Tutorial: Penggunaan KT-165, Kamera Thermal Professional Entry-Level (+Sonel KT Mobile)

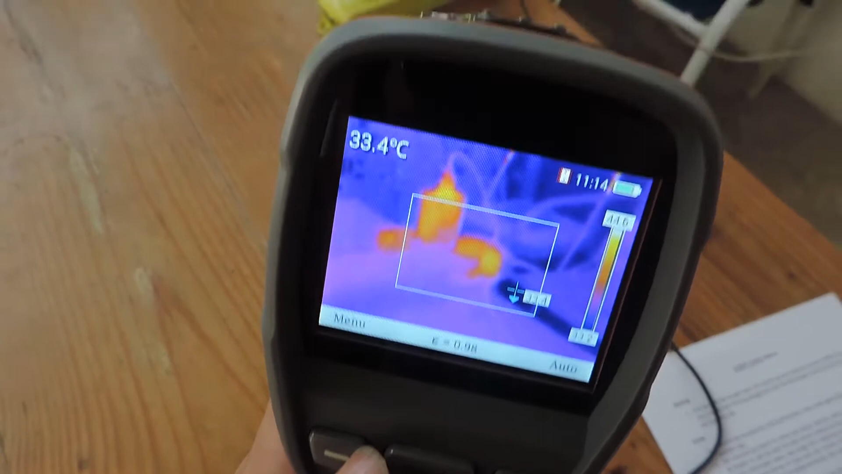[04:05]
On screen: spot 33.4°C
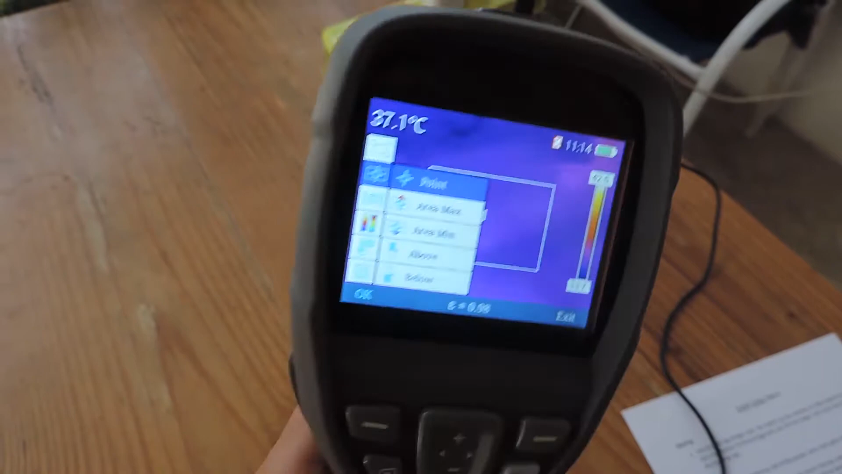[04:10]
kemudian kemudian ada above atau di atas ya jadi dia akan
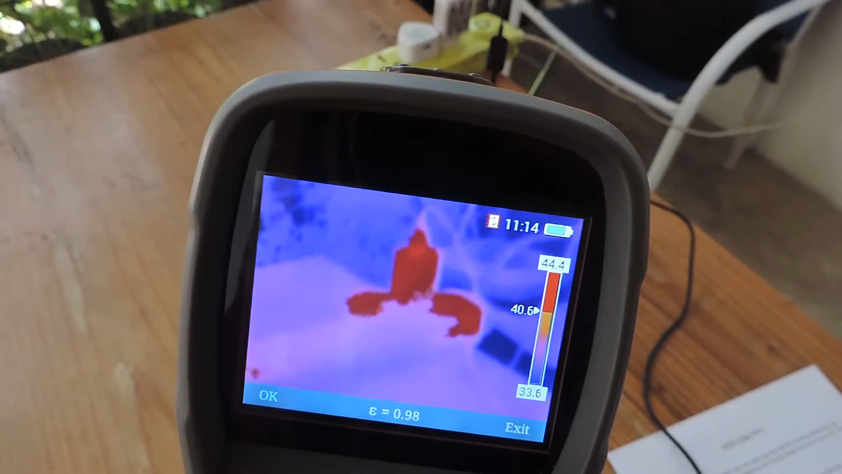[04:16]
memperlihatkan juga suhu yang panas gitu bisa dilihat di kanan nya
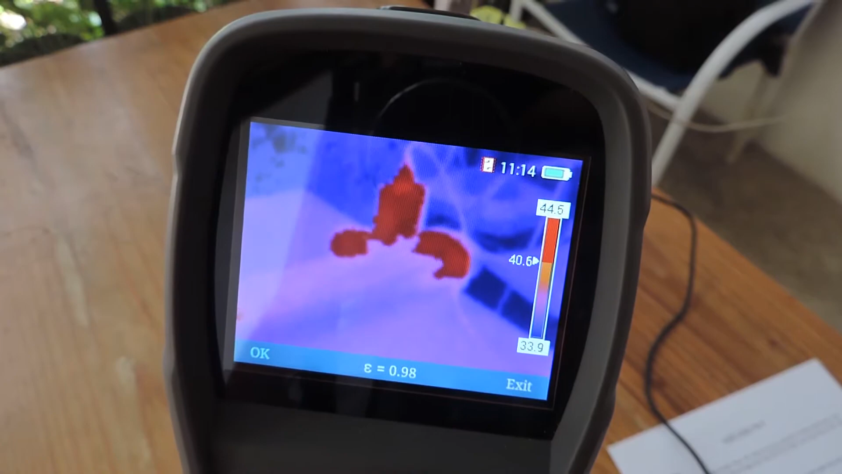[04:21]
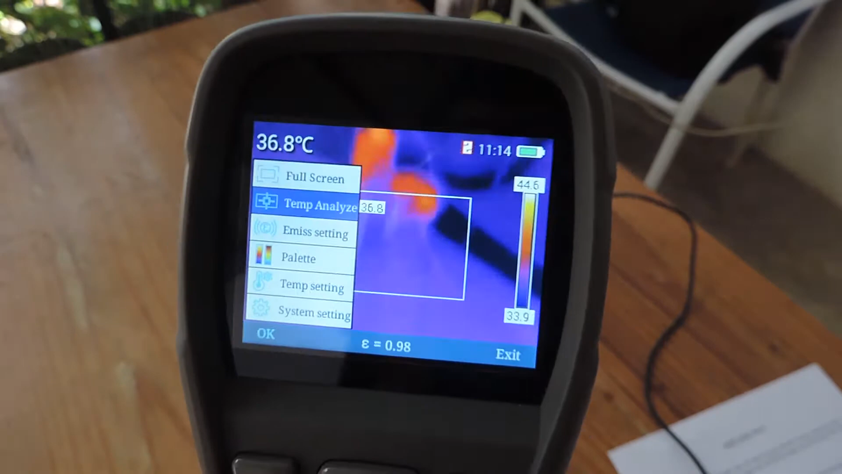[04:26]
On screen: spot 36.8°C
kemudian kalau yang below ini berarti suhu yang di bawahnya nah tampilnya
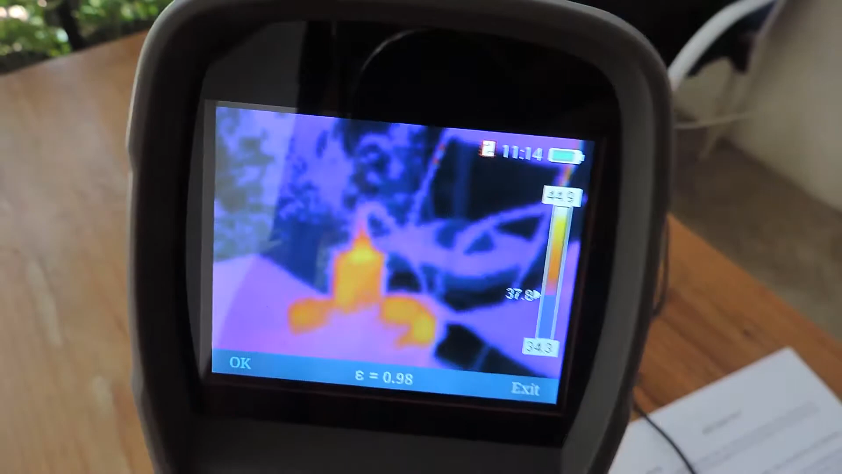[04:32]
hasilnya bisa dilihat di atasnya 37
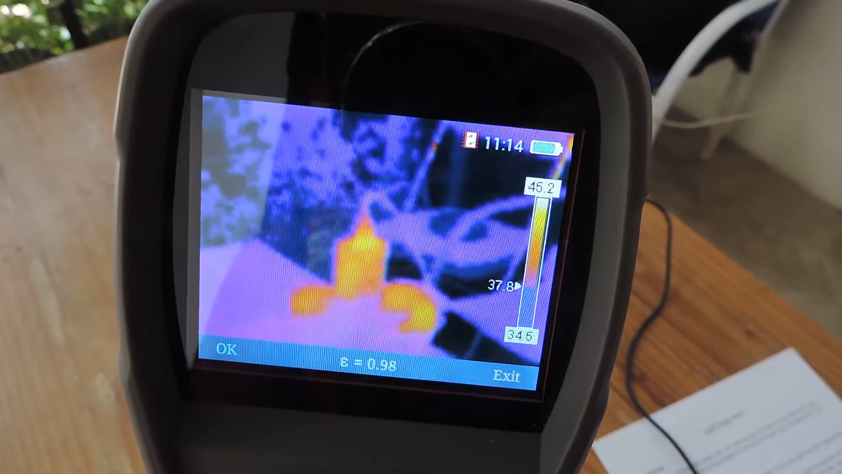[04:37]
oke kemudian kita coba di emissivity seperti yang
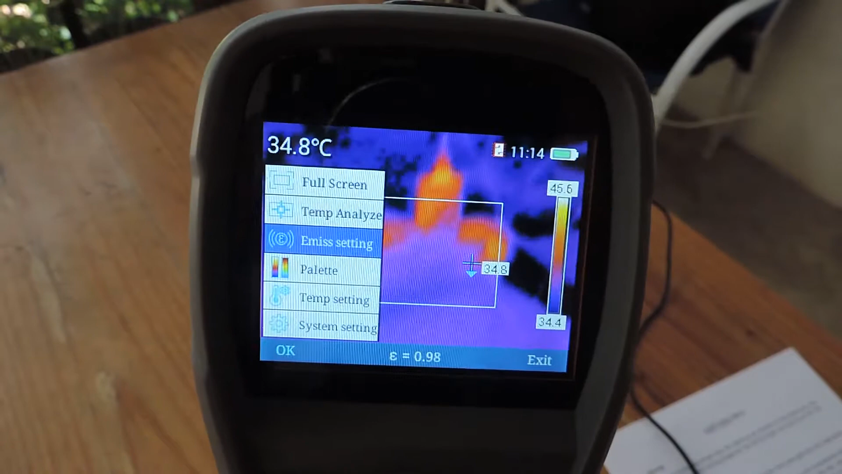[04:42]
On screen: spot 34.8°C
saya jelaskan sebelumnya emissivity ini bisa kita atur sendiri ya dari 0,01 sampai
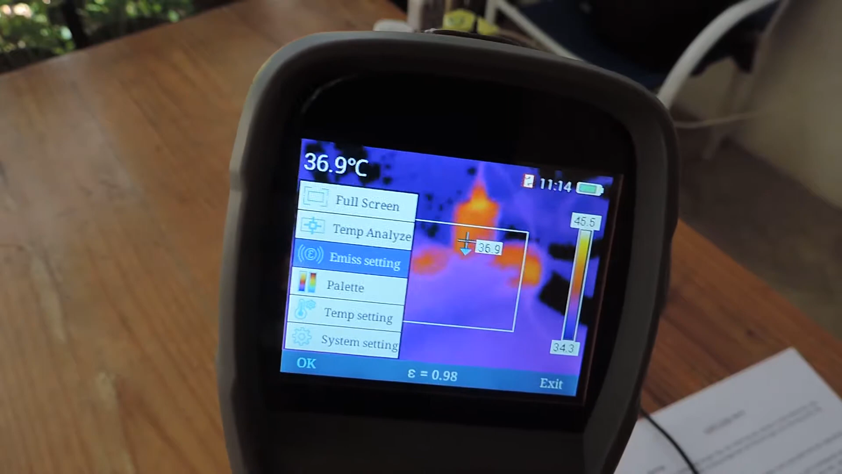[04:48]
On screen: spot 36.9°C
dengan 1 dan juga sudah ada daftar nilai emissivity nya
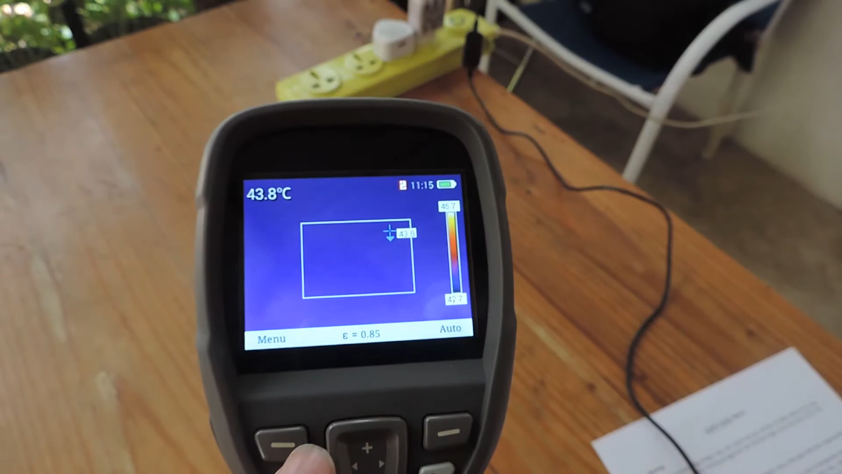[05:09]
On screen: spot 43.8°C
iya oh ini belum saya ganti
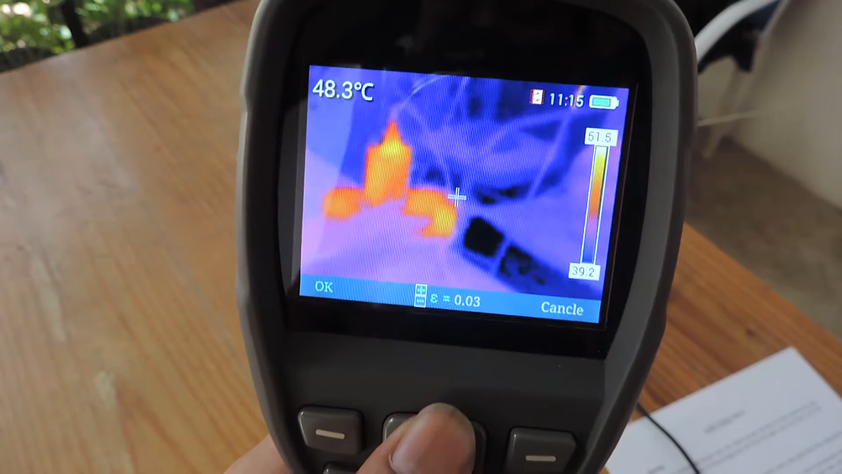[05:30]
On screen: spot 48.3°C
minus nya tergantung nilai yang kita inginkan oke dan untuk color palette nya
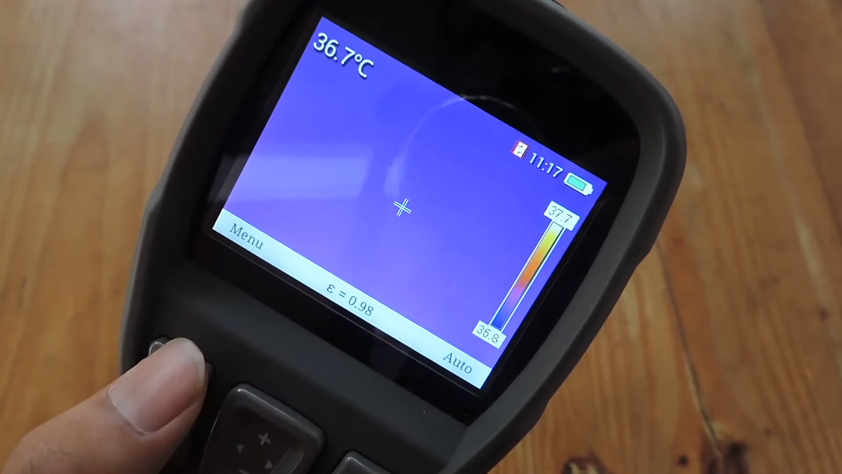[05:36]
On screen: spot 36.7°C
disini ada 6 nah warna
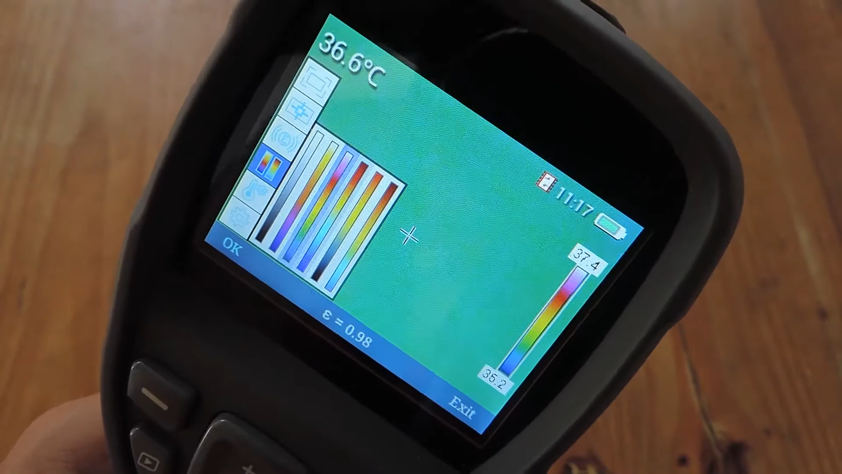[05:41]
On screen: spot 36.6°C
hijau atau biru ya merah liatkan disini ln disini